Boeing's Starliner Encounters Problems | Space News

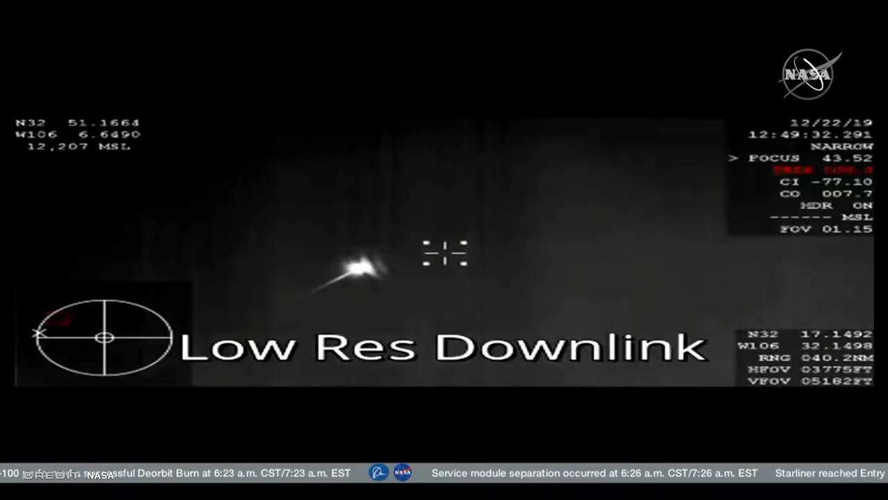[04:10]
After a successful entry that subjected its heat shield up to 1,600 degrees Celsius, Starliner landed at 1258 Universal Time on December 22nd.
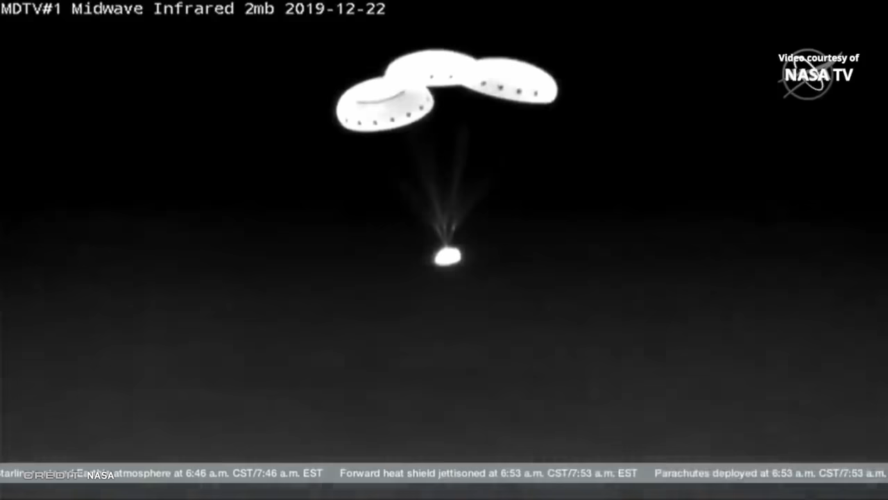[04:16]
Successful parachute deployment, along with those airbags,
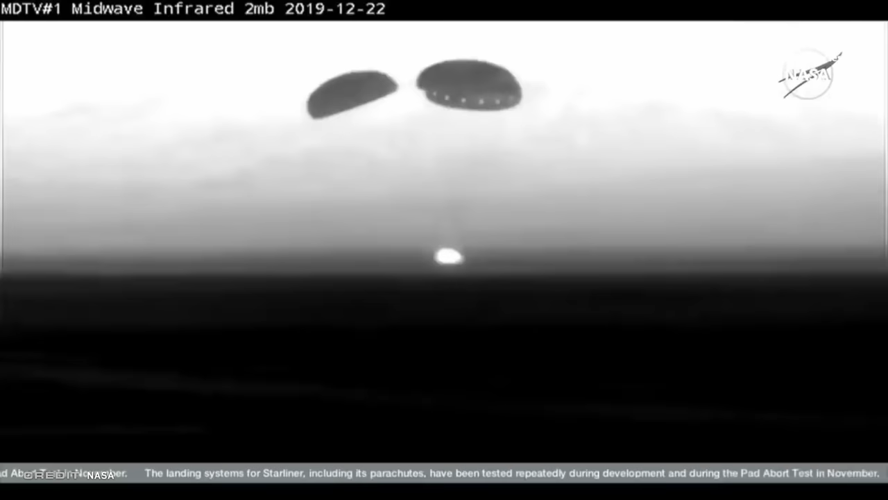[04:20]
saw Starliner become the first American capsule to touch down on land.